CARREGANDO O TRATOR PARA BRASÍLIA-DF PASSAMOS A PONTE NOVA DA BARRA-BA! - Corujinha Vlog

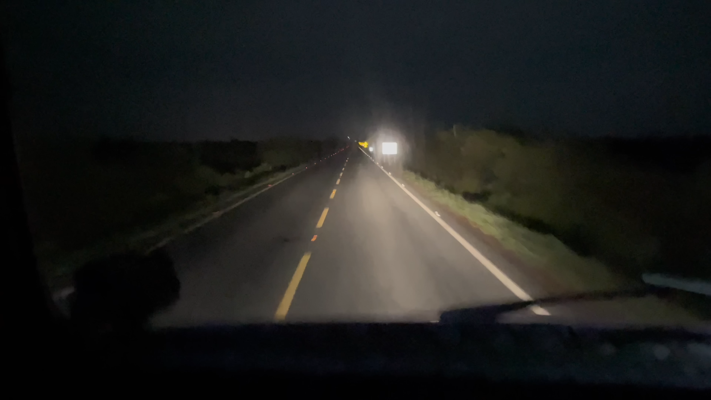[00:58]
quase chegando aqui na praça de pedágio, né? De longe eu vi aqui a luzinha do pedágio. Estamos se aproximando, vamos ver quanto é que vai dar ali de pedágio para atravessar essa ponte, né? E olha a surpresinha, ó, tá querendo chover já, né? E a gente tá sem o motor, né? Do limpador do para-brisa que queimou, a gente não achou outro ainda para comprar.
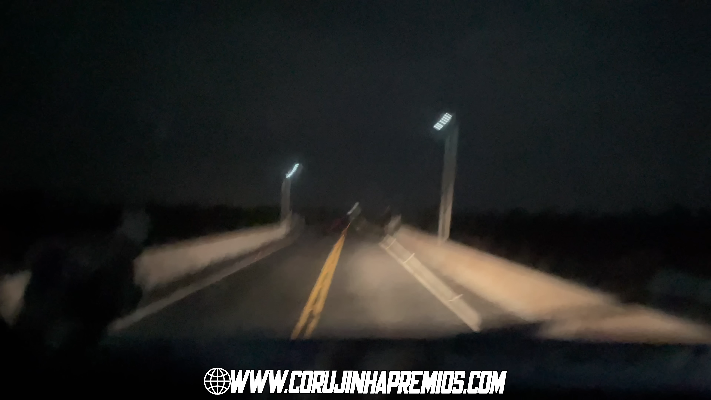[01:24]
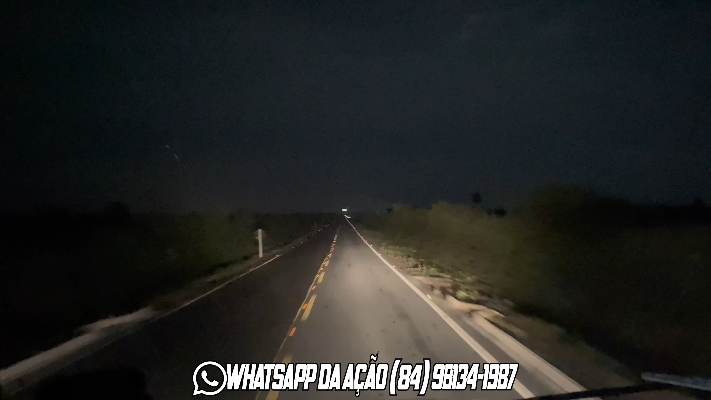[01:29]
E eu tô torcendo pra não chover, que eu tô sem limpador, senão eu vou ter que parar em algum canto pra poder esperar a chuva passar, né? Tomara que não chova. Eu acho que eu não vou encontrar esse limpador nem tão cedo, só lá em Brasília mesmo.
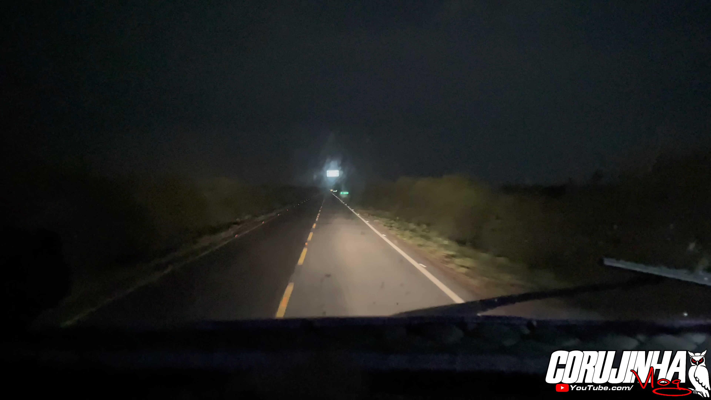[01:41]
Olha a placa aí, o pedágio 2,5 km. 2,5 km daqui pro pedágio, né? De longe eu vi a luzinha ali, ó. Acho que pelo celular não dá pra ver, não. Mas de longe eu vi. Antigamente o cara pagava era a balsa, né? Pra arriscar, botar o caminhão em cima, atravessar o rio.